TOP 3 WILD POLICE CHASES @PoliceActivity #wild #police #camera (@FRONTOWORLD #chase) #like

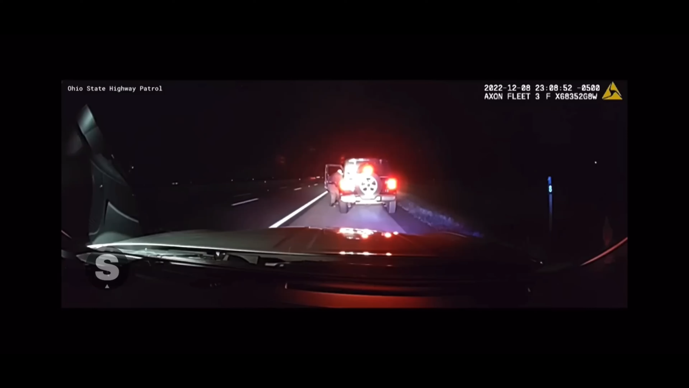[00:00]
Unit signal 4423, 107 left. I am so high. Oh girl, look at him.
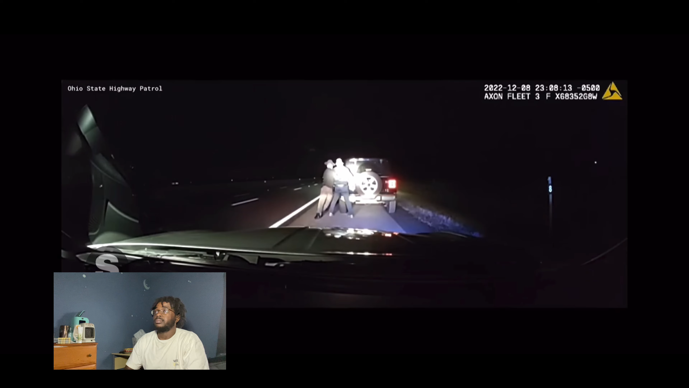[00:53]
Oh. You don't got no strength at all, sir. Let that man in the car. If he gets to the gas pedal, if you still get the gas pedal, turn in your badge, retire, please. Because obviously, even this is too dangerous. But he trying to stick his ass. He still got the cone. He's sticking his mitt and he still got the cone.
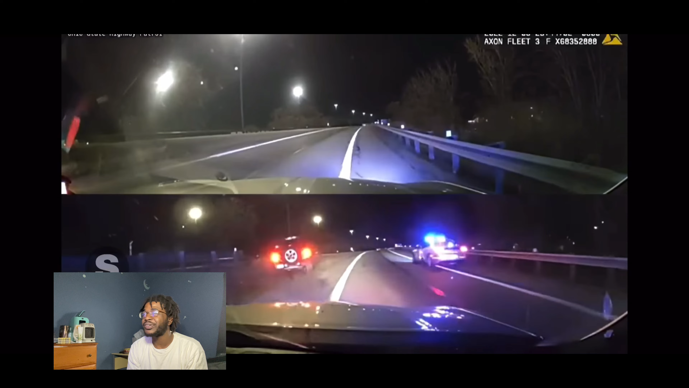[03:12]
What the fuck? Oh, they popped too. Oh, he got the car.
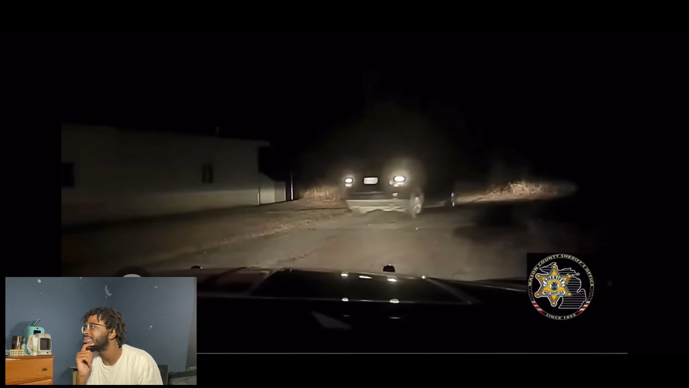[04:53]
I don't know what a dirt road would look like. You going down that dirt road? Ooh, we say, I lost the pit mover. Said I broke his ankles. Nah. Told you. He says it's a big body.